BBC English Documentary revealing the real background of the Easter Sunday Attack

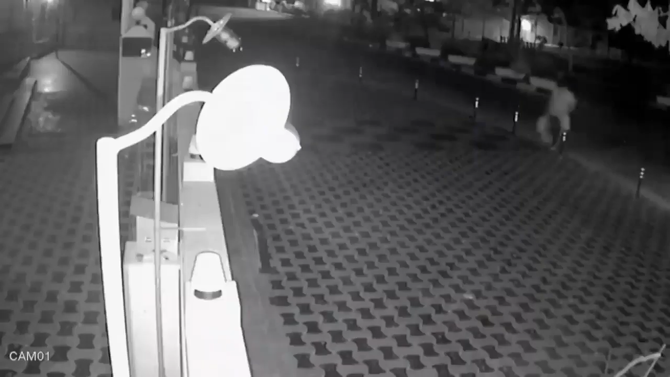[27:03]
He's seen on CCTV, going into a mosque to prepare himself for the day ahead.